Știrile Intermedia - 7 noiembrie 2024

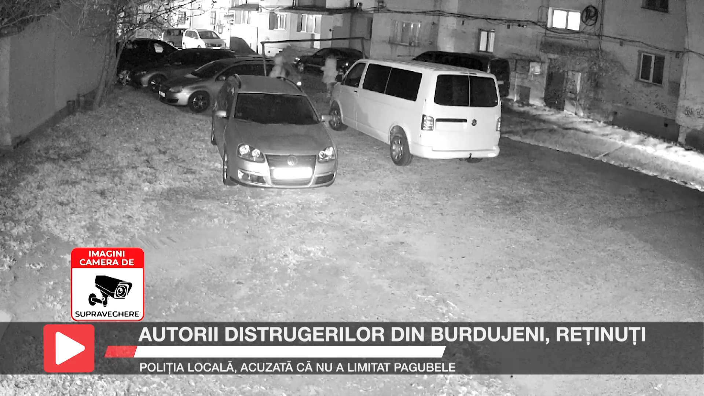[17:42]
Șeful poliției locale, Suceava, confirmă că membrii unui echipaj al instituției din subordinea primăriei Suceava i-a legitimat pe făptași în noaptea distrugerilor, însă fără să știe că respectivii vandalizau mașini. Într-o filmare care a ajuns în spațiul public, se observă cum mașina poliției locale trece pe lângă cei trei autori și își continuă drumul fără să oprească. În momentul în care au văzut echipajul, făptașii au fugit. Din punctul dumneavoastră de vedere, putea poliția locală să facă mai mult?